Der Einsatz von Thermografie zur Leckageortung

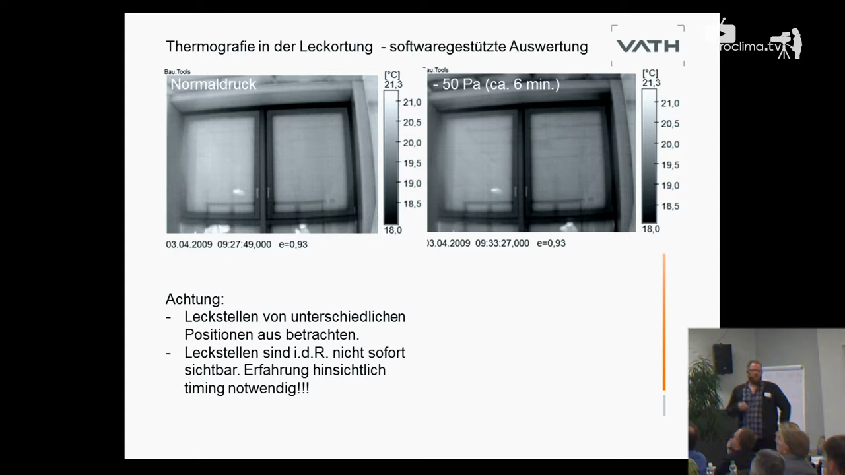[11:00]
On screen: scale top 21.3°C, scale bottom 18.0°C
bei minus 50 Pascal. Ja, da kann man schon ein bisschen was erkennen, aber so ganz genau nicht. Was man erkennen kann ist, dort oben ist anscheinend so eine Kassettendecke drüber und wenn man sich das hier anschaut, dort sieht man schon ganz leicht, okay, da passiert was.
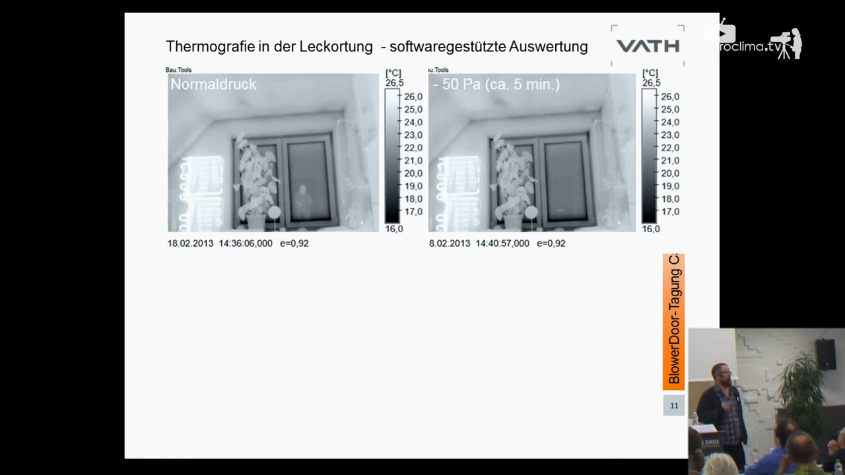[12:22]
Jetzt kommt es, wenn wir das Ganze wieder Bild subtrahieren, dort tauchen auf einmal wirklich hier hinter dieser Gipskartonplatte,
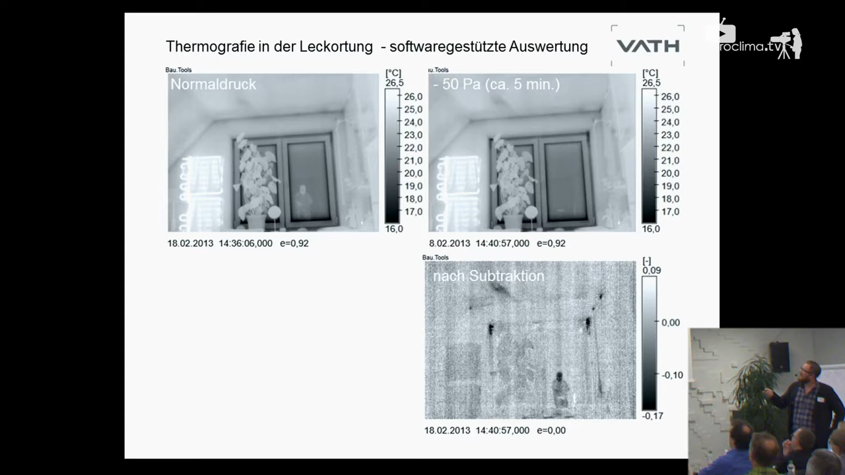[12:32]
tauchen auf einmal wirklich Stellen auf und ich möchte Ihnen das in einer kurzen Sequenz, in einer klassischen Videosequenz aus Thermogrammen zeigen. Ich hoffe, ich mache das jetzt richtig. Sie sehen also, dort laufen quasi in Sequenz aufgenommene Thermogramme. Was sehen Sie? Nicht viel, ein bisschen was wahrscheinlich. Ein bisschen was. Schauen wir es uns nochmal an.
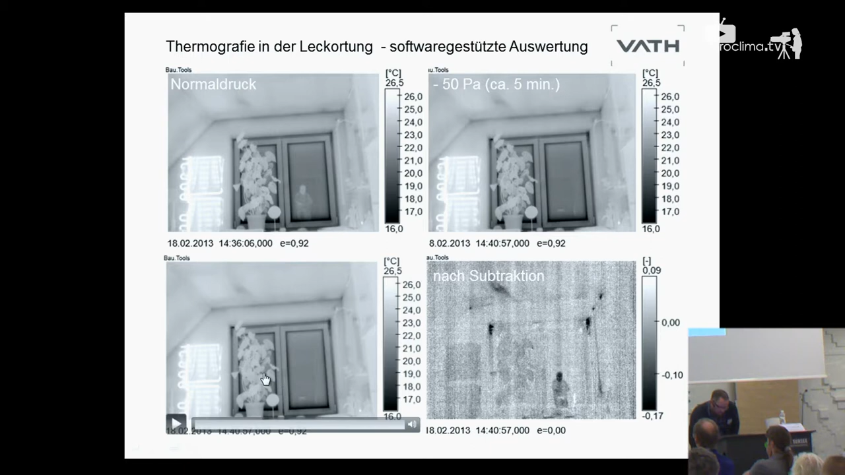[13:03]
Sie haben ganz kurz den Thermografen hier durchhüpfen sehen. Auf dem Thermogramm, das geht leider manchmal nicht. Genau.
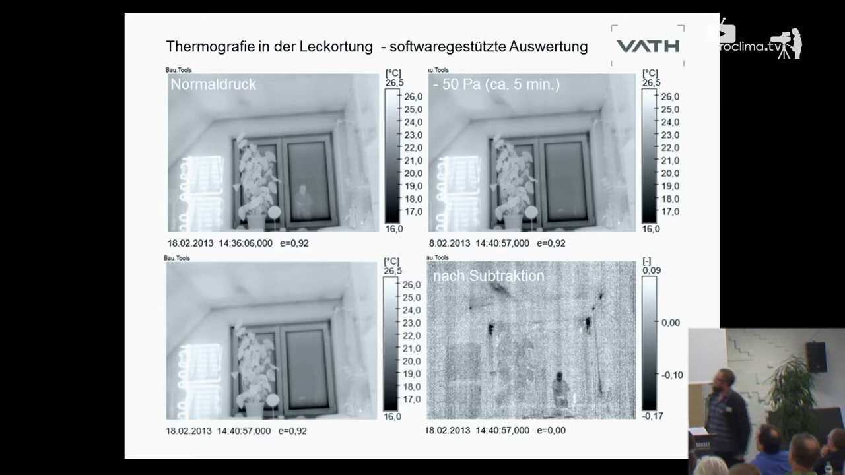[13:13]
Sie sehen, wieder nur ein bisschen. Schauen wir uns das mal mit einer Sequenzanalyse an.
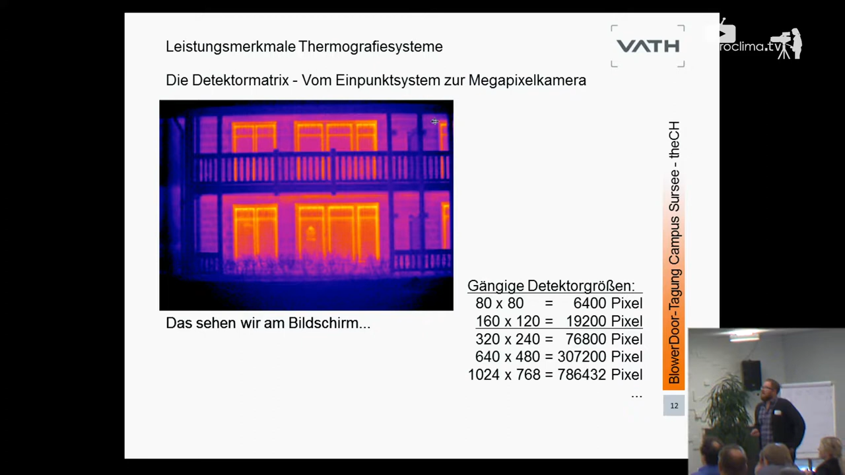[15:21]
Sie kriegen Kameras, die sind wahrscheinlich noch kleiner, 60x60 oder irgend so was, Aufsteckteile für das iPhone bis hoch zu Megapixel-Kameras. Da draußen haben Sie heute eine gesehen. Was wir in unserem Bildschirm sehen, auf der Kamera, das sieht eigentlich immer mehr oder weniger so aus. Schöne Bilder, gefotoshoppt, gepimpt, alles super.
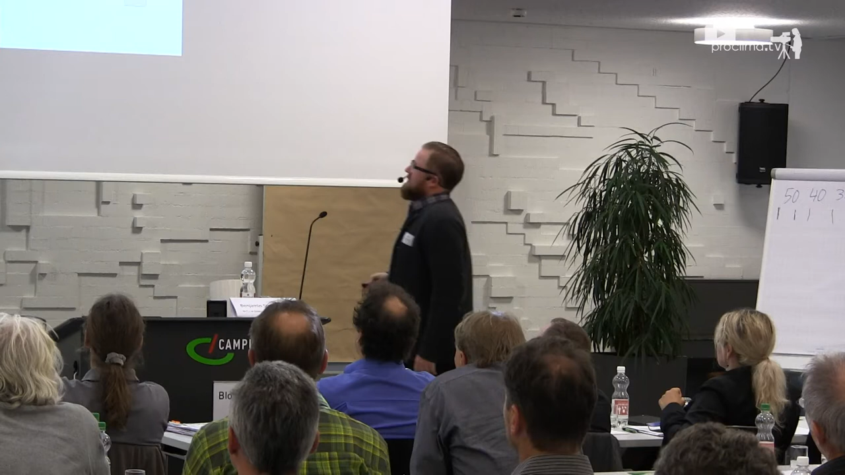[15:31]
Wenn man sich aber mal ansieht, was denn die Kamera sieht, dann sieht das anders aus, gerade bei Matrizen, die vielleicht nur 60x60, 80x80 oder Ähnliches sind. Dort ist es so, dass auf einmal so ein Anschluss, so ein Detail,
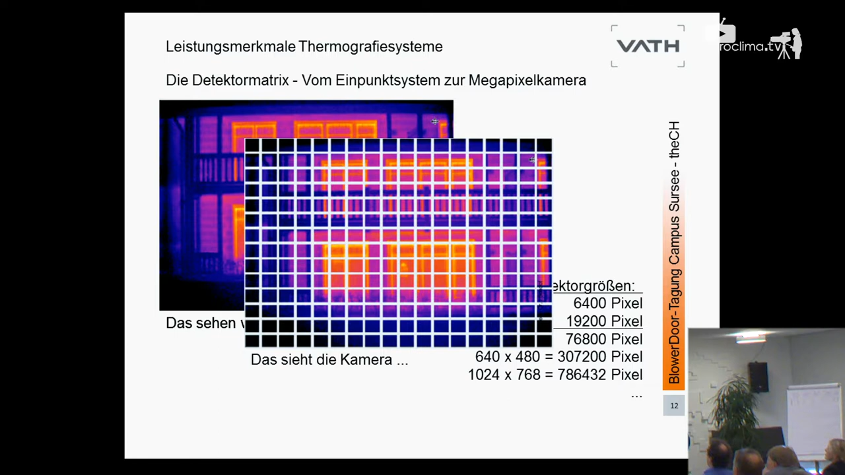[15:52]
so eine Fensterecke, auf einmal ein Anteil, naja, Fensterstock, Rolladenschiene, vielleicht ein bisschen vom Sturz, ein bisschen was vom Außenputz und so weiter bekommt. Das heißt, was macht die Kamera mit? Die macht genau das. Innerhalb des Pixels, das ist ja ein physisches Medium, im Moment so irgendwo bei guten Kameras zwischen 12 µ und 17, 18 µ groß. Also verdammt klein, das ist thermisch, das sind Bonometer-Kameras. Das heißt, hier funktioniert was? Eine Widerstandsänderung und auf einmal ist aus diesen, ja, Mischtemperaturen eins geworden.
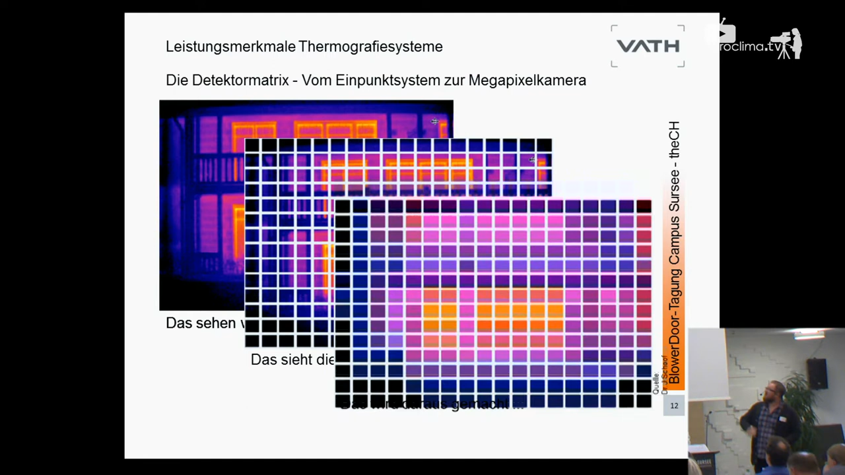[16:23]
Das ist Problem eins. Das heißt, wir können gerade, wenn wir Details auflösen wollen, Leckstellen, irgendwelche Risse, kleine Fugen,
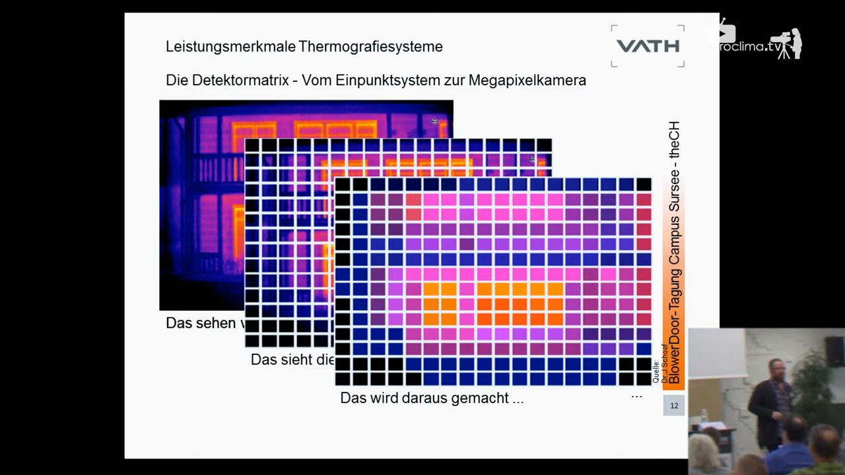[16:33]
dann brauchen wir natürlich eine geeignete Kamera hinsichtlich der Matrize, Detektorgröße. Der zweite Punkt ist die thermische Auflösung. Die thermische Auflösung, Sie sehen hier zwei gleiche Thermogramme, also zwei Prüfobjekte, die mit zwei Kameras aufgenommen wurden. Einmal mit einer modernen Kamera, 30 Millikelben und einmal, naja, nennen wir es mal Handtaschenformat.
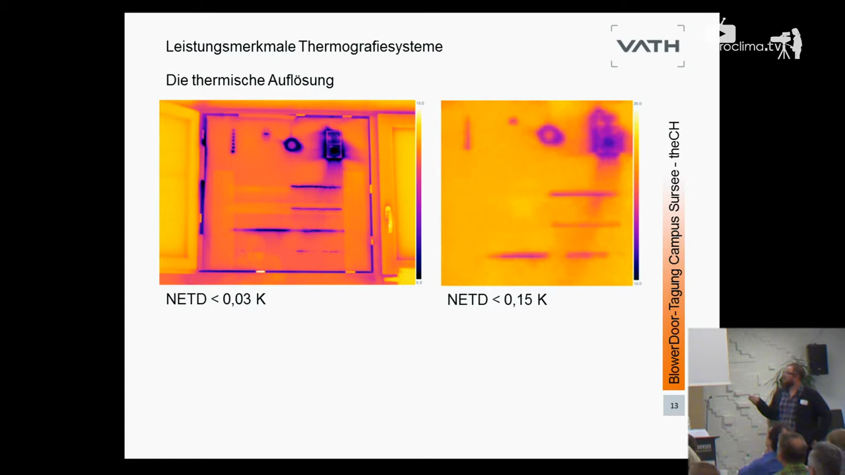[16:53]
Ich denke, ich brauche zu den Unterschieden nicht großartig was sagen. Wo kommt das her? Ja, naja, das ist nichts anderes als Elektrotechnik. Das ist ein Störsignal. Das ist einfach ein Rauschsignal, das hier vorhanden ist.
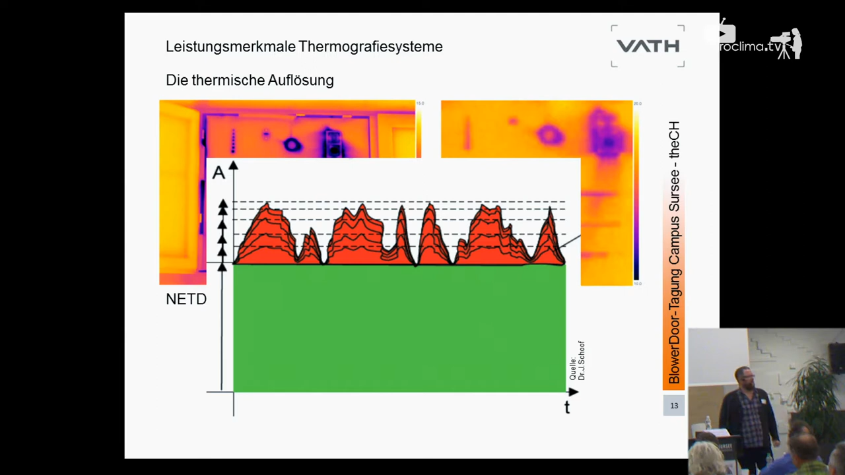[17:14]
Und je kleiner dieses Rauschsignal ist, desto sauberer kann ich auflösen. Das heißt, zweiter wichtiger Punkt neben den Detektoren ist die thermische Auflösung. Und das dritte ist natürlich, naja, ich habe eine gewisse Distanz zu meinem Objekt, zu meinem Prüfobjekt. Ich brauche also eine geometrische Auflösung, die zur Messaufgabe passt. Das heißt, Sie kennen alle das Prinzip, wenn ich hier so einen Messpunkt aufzeichnen möchte, dann muss das, was am Detektor abgebildet wird, ungefähr dieser Größe entsprechen.